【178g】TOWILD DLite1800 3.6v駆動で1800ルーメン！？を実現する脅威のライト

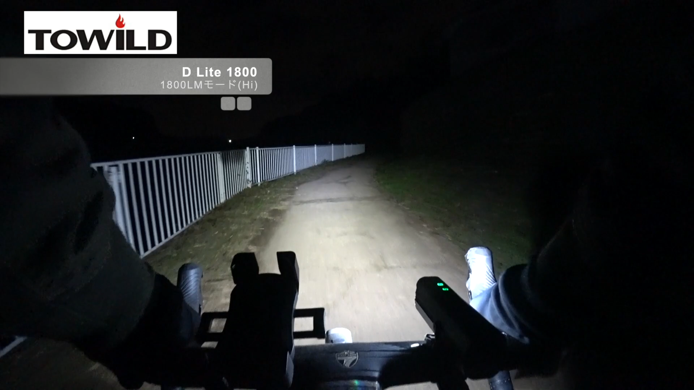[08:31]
えー2とあって上と下両方ついておりますなかなか明るいでしょ床一面ほんとドーンと明るくてあのー残念ながらね過去側のようにあのー両サイドになんもなくて真っ暗な道っていうのがちょっと残念ながらなくてえー両サイドちょっと壁があってねあのー申し訳ないんですけどもまあ明るいですね非常に明るくてあのーかなり使えると思いますでねえー一番明るいのだけじゃなくてあのーローモードですねあのー一つトーン落としたモードも撮ってますこんな感じでございます
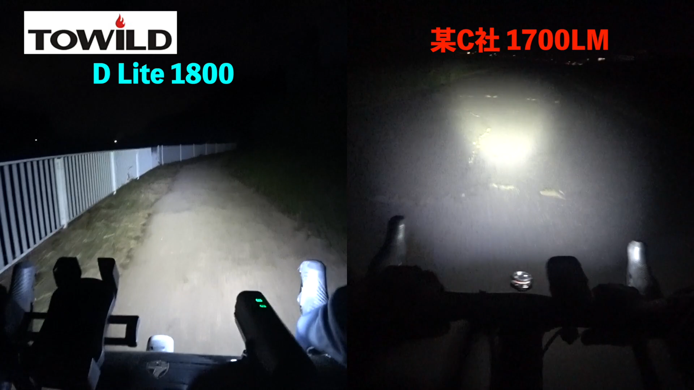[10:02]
これもうこのねどっちが明るいっていうのはねもう完全に感覚です僕はねあの忖度なしに今回のデイライトの方が明るく感じますというのもねまあ見てもらったら分かるんですけども某G社の1700ルーメン真ん中白飛びしてるの分かります真ん中すごく一応ヤジル入れておきましょうかここですねここがね白飛びしてるんですよ真ん中にねめちゃくちゃ集中してるんですよ要するに真ん中に無駄に集中してるんですよねでそこだけ白